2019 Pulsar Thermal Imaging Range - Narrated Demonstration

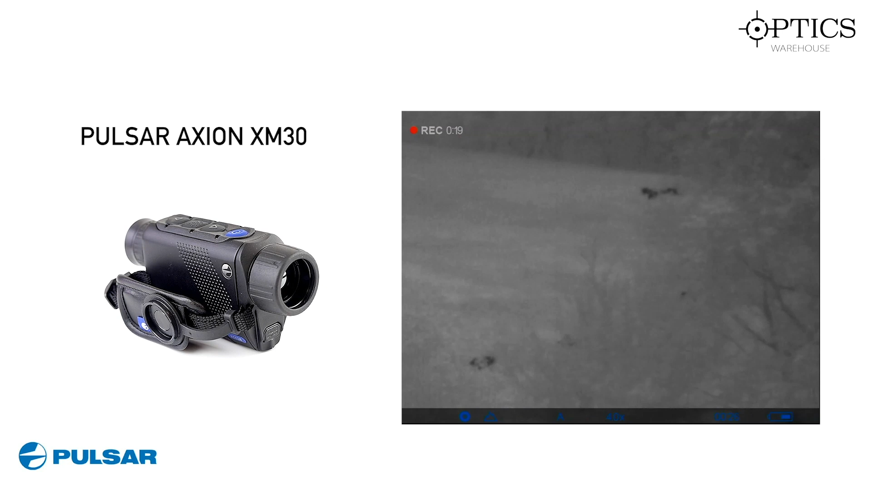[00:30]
It's here on the right hand side looking at a group of deer which are 222 metres away, which is about 242 yards.
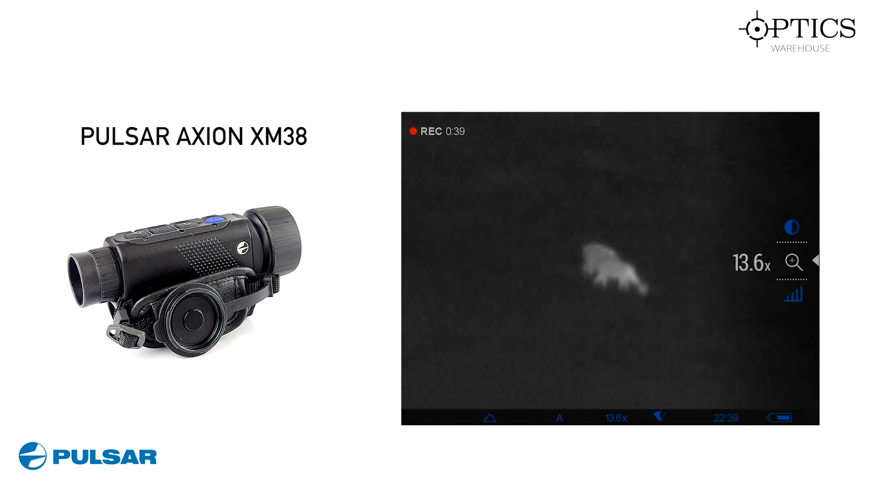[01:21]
The clarity around the edges is extremely good and I'm going right up to 20 times magnification.
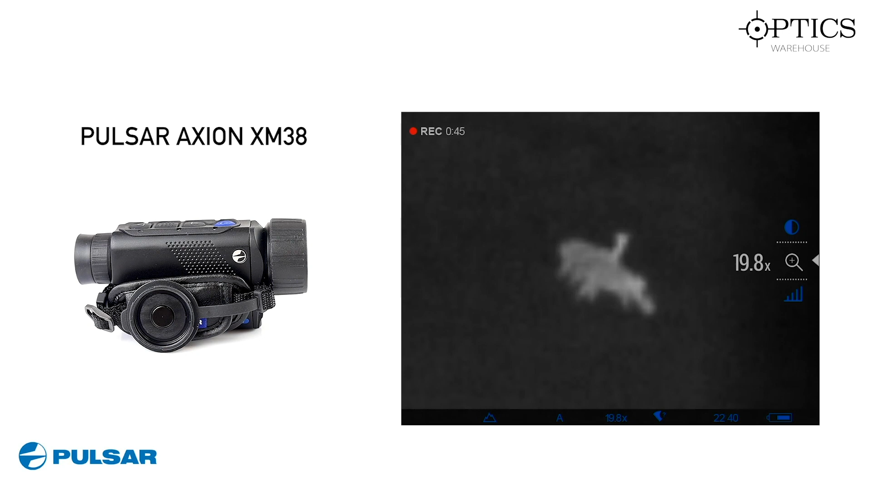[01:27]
These deer were range found at 182 metres, it's about 199 yards.
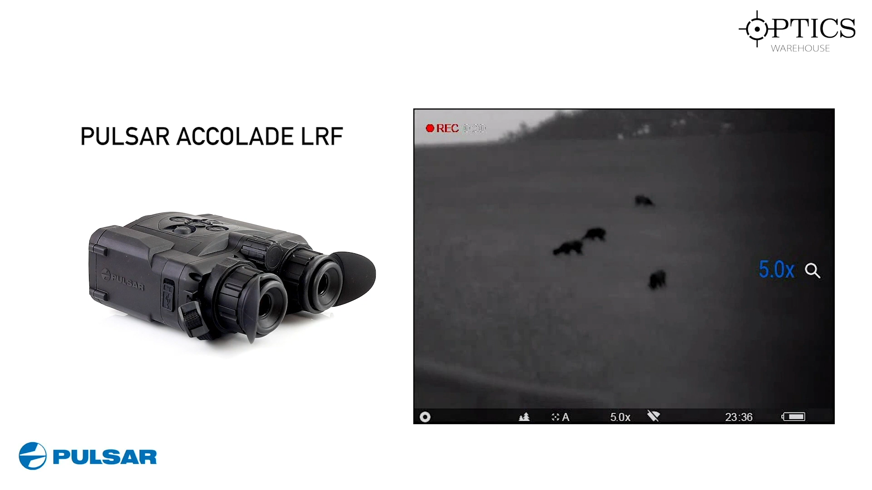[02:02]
The Pulsar Accolade features a 640x480 sensor and it's the XP50 version we've got here. I'm just cycling through the quick zoom there and those deer were 131 metres which were 143,
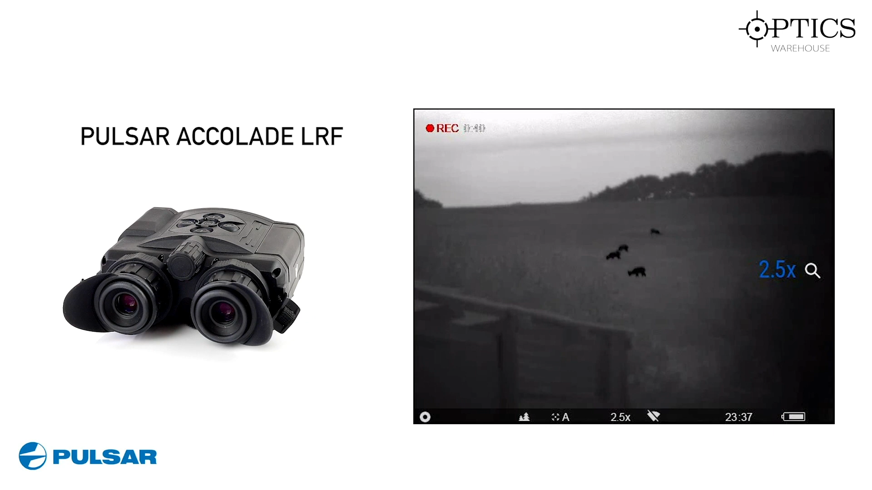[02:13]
well the equivalent to 143 yards. This last image is just of a little rabbit
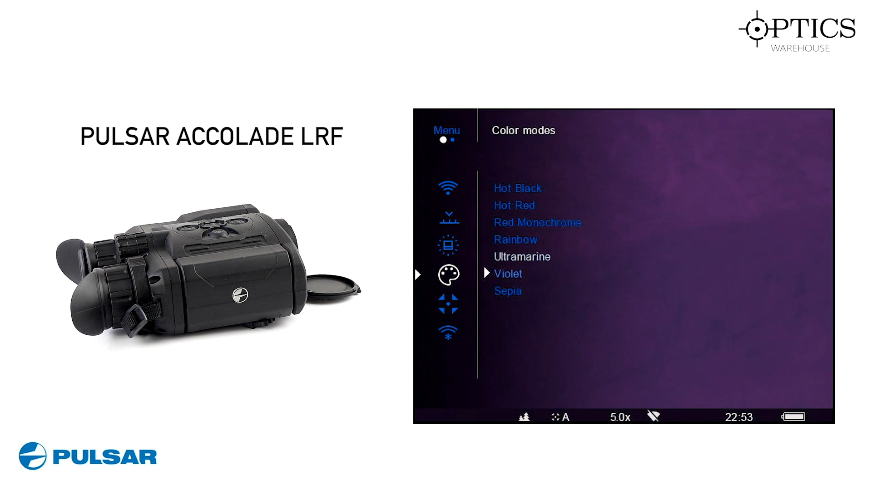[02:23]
which is in long grass and that was at 74 metres which is at 82 yards.
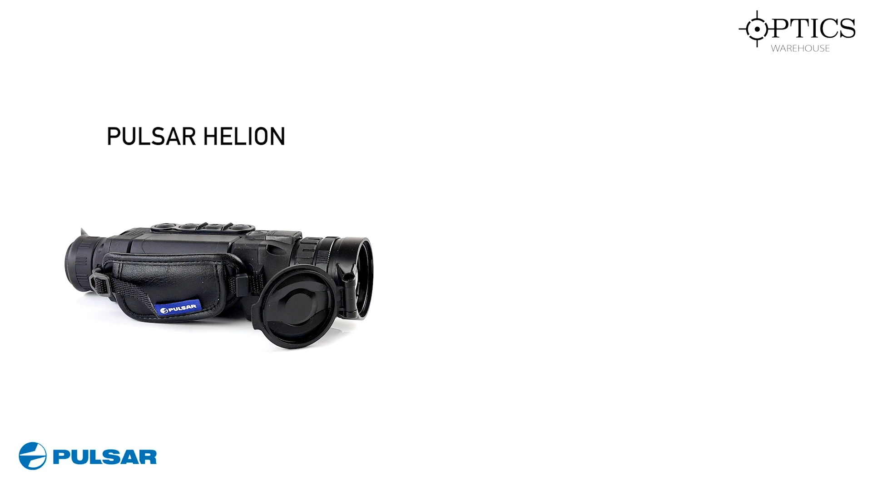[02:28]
Finally we have the Pulsar Helion,
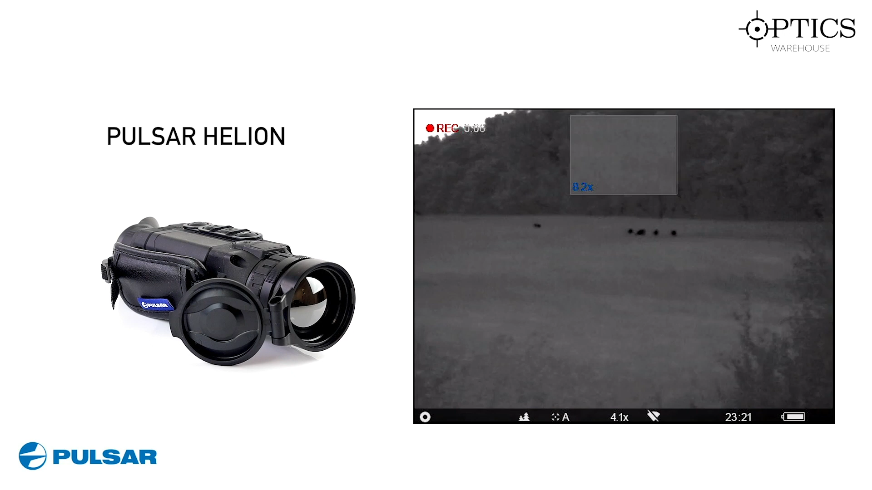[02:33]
I've got the picture in picture mode up here magnifying these deer at 8.2 times magnification. They're at 222 metres and here you have a deer which was range found at 157 yards.